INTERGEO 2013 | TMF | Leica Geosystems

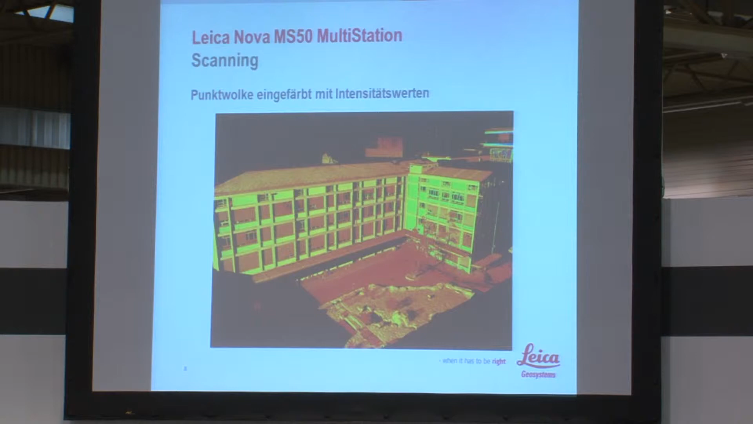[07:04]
3D-Punktwolke und sieht, im Prinzip das kennen Sie von terrestrischen Laserscannern.
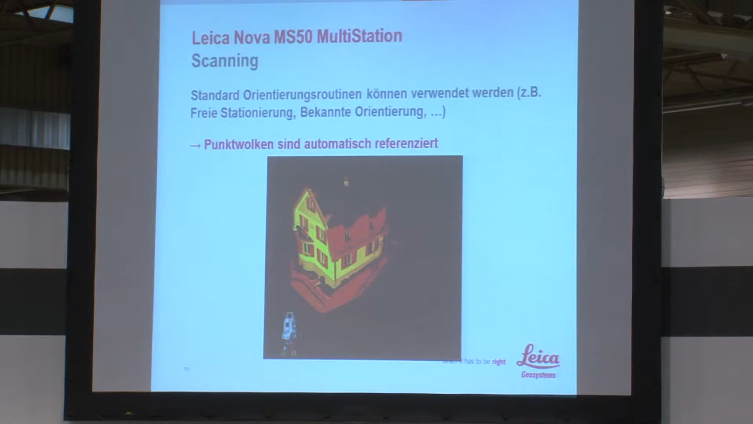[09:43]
Die gegenseitige Bezug zwischen diesen Standpunkten messen Sie mit der Totalstation, also mit der Multistation auf. Polares Anhängen beispielsweise.
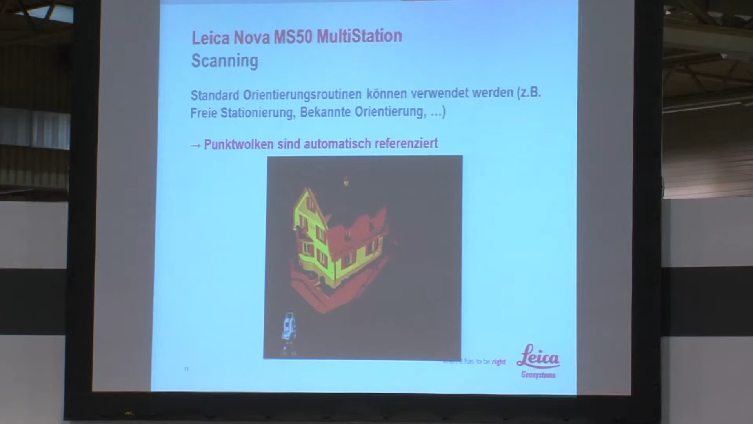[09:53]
Dann sind die Punktwolken direkt im richtigen Bezugssystem, Koordinatensystem.